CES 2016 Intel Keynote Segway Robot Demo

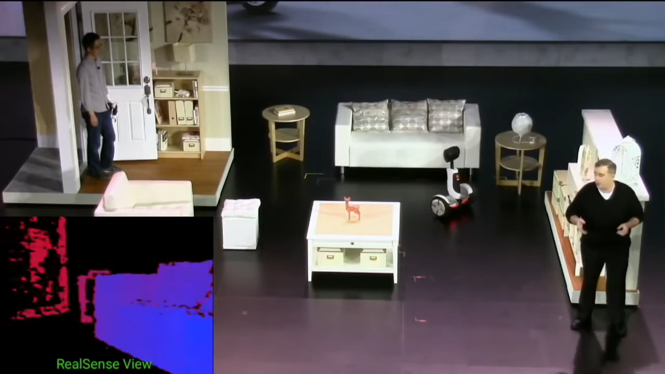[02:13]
and also you can see it's streaming video all the way as it comes up to the door. And, oh, well, who do we have there?